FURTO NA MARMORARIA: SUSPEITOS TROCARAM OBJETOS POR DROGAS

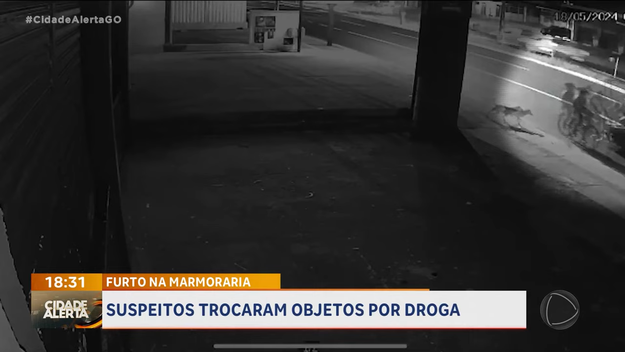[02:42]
À noite não rola. Pegou andando com um carrinho de reciclagem aí à noite, vai tomar o carrinho. Vai dançar. Porque, olha aí, os caras lá, ó. Isso aí é pra todo lado. Eles usam, esconde, pá pá, e aí tá de boa. Tinha que pensar algo dessa maneira aí. E os caras entraram lá, olha lá a imagem lá. Entraram na marmoraria lá, tranquilo, de boa. E ainda, ó Fred, e ainda levaram o cachorro pra gangue, meu irmão. Olha lá. Agora que eu vi, gente, tem um cachorro na gangue dos caras também.